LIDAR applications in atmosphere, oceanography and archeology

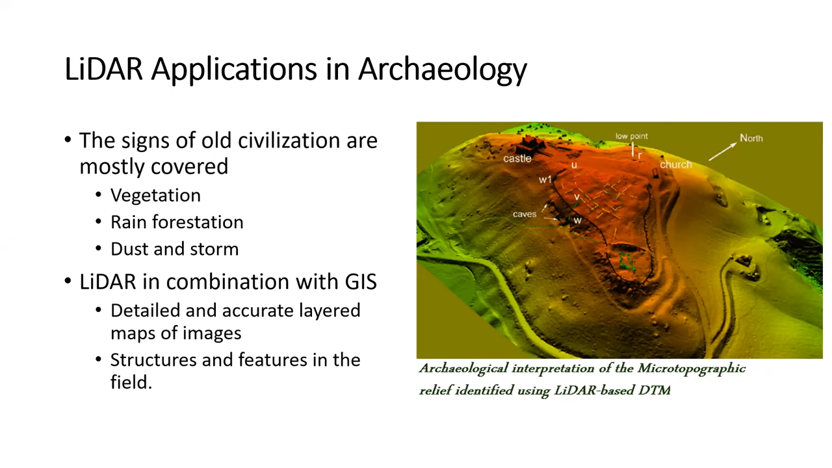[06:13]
Sometimes in some areas, due to dust and storm, most of those signs are covered. So, LiDAR in combination with the GIS, which is Global Information System, we can get the detailed and accurate layered images of the, and we can reveal different structures and features.